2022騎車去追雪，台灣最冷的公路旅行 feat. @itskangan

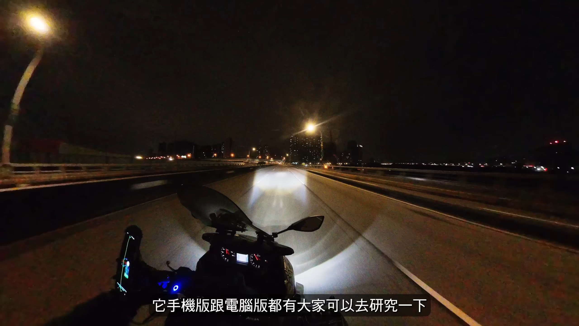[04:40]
它手机版跟电脑版都有，大家可以去研究一下。常骑车旅行、摄影或是露营的朋友呢，这个工具可以让你更安全的安排行程，避免跟阿飘一样一出门就下雨。那我看 Windy最有机会降雪的地方是拉拉山，但北横没办法走，也不晓得在石涌雾口到底遇不遇得到，所以还是老话一句啦，风景摄影呢就跟赌博一样， 你看再多的预测也不一定会中，但是你不下庄啊，机会肯定是没有的，就当作出去骑车顺便赌博吧。